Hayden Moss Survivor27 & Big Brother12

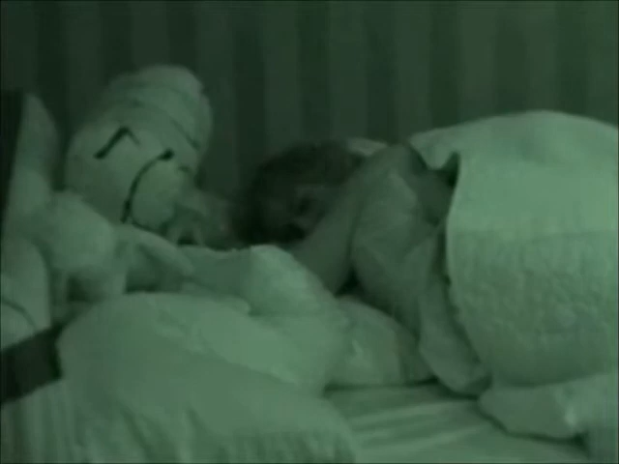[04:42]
Hayden and Kristen. I mean, I'm 5 feet away, supposedly sleeping,
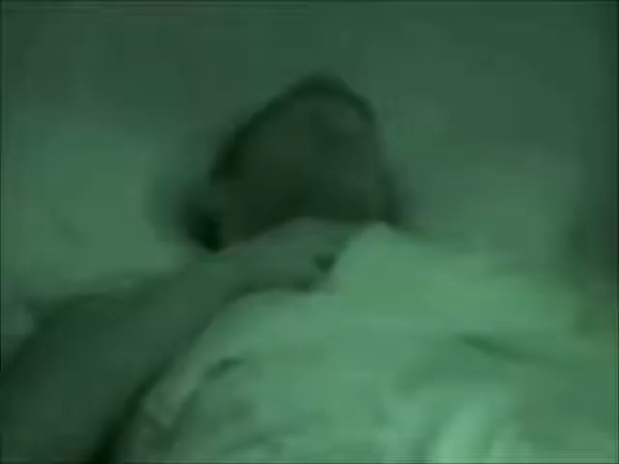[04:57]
and they were smooching and putting their tongues down each other's mouths. I'm hearing everything they're revealing to each other.